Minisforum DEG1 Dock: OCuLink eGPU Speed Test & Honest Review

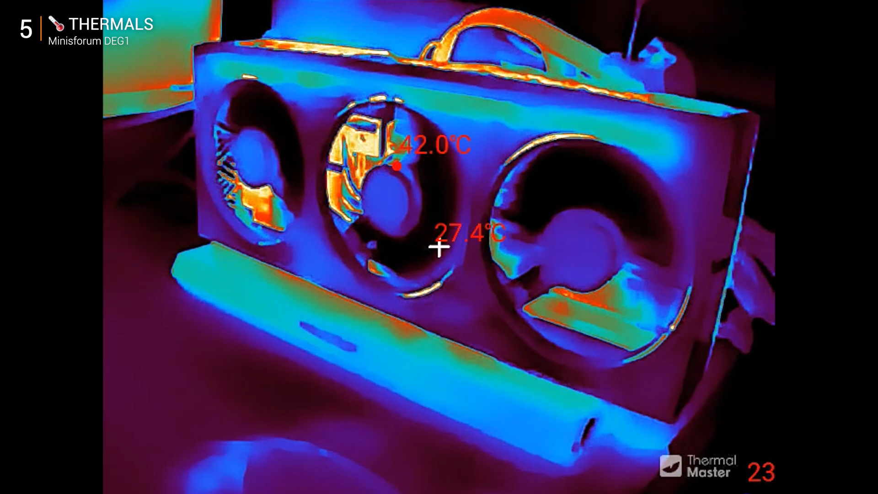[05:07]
On screen: spot 27.4°C, max 42.0°C
dg1 shows its strength with no enclosure to trap heat cooling feels
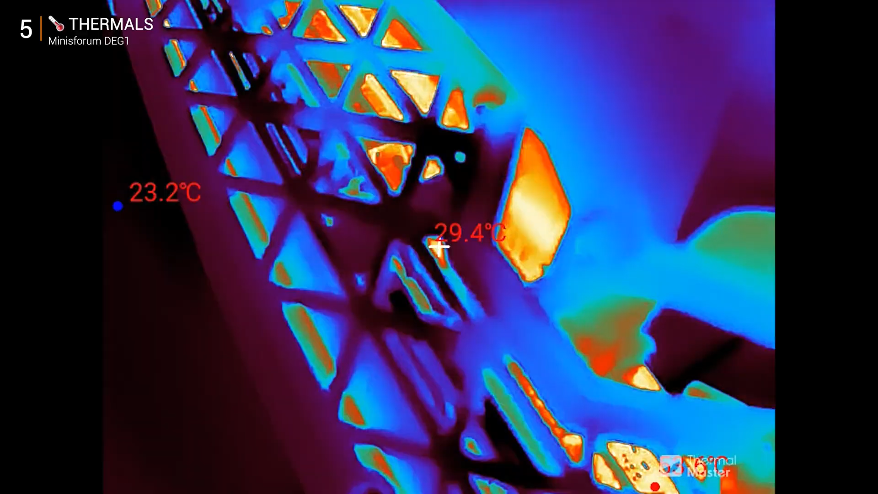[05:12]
On screen: spot 29.4°C
almost effortless on my thermal cam the radeon triple fan card often didn't even bother spinning its
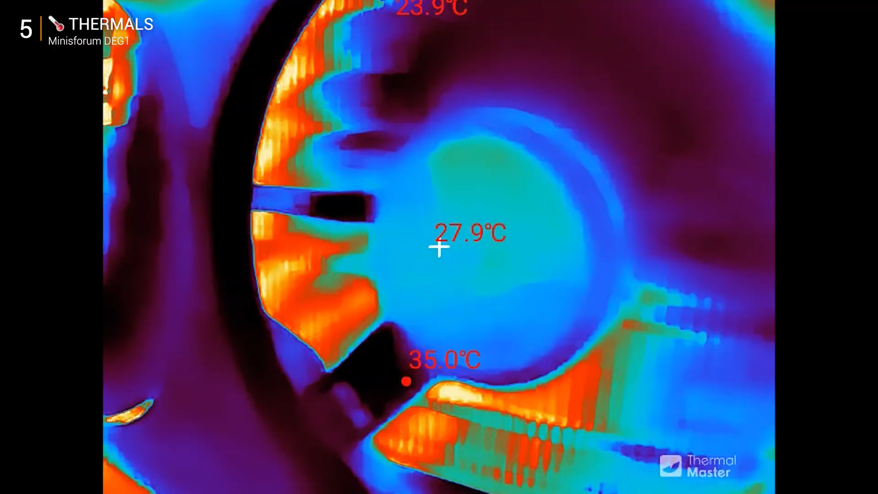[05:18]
On screen: spot 27.9°C, max 35.0°C
fans during lighter loads and the smaller dual fan rtx 5070 same story laser spins
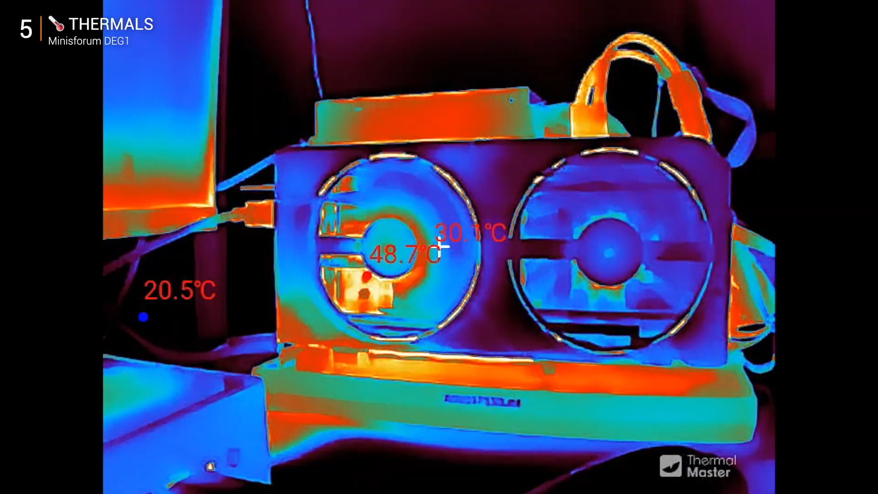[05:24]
temps just as good as the triple fan that's when it clicked three fans are
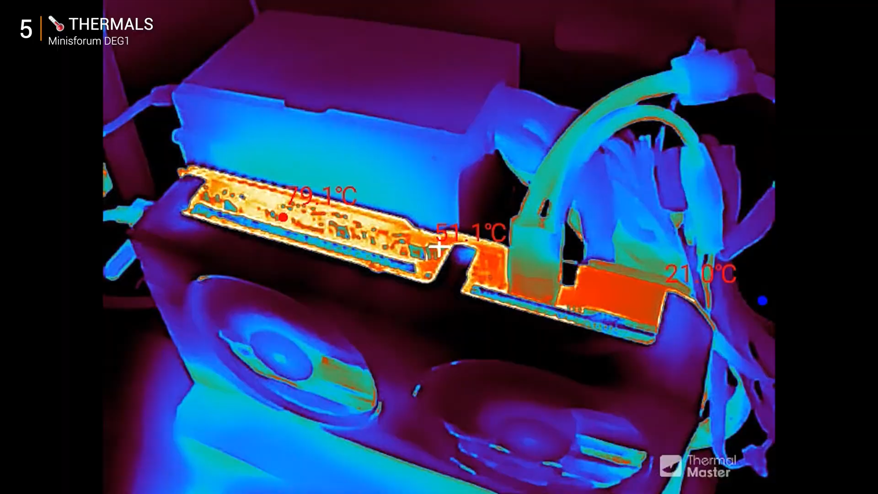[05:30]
overkill here two fans are plenty airflow is never a bottleneck cooling is easy noise is